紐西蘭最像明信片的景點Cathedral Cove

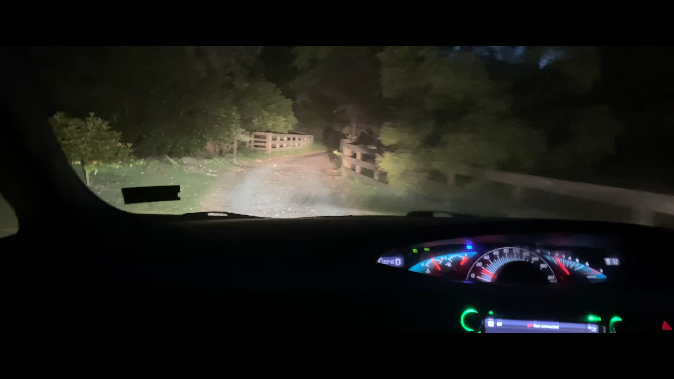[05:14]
本來的大陸因為前一天晚上的大雨被封了起來
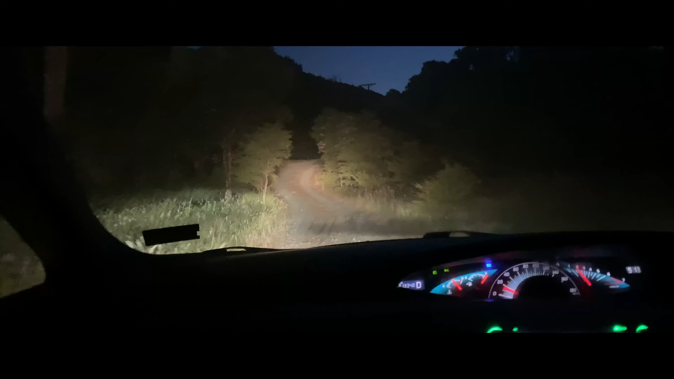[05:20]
我們就這樣在烏青麻黑的狀況下在什麼都沒有的山上開著小路開著開著就開到了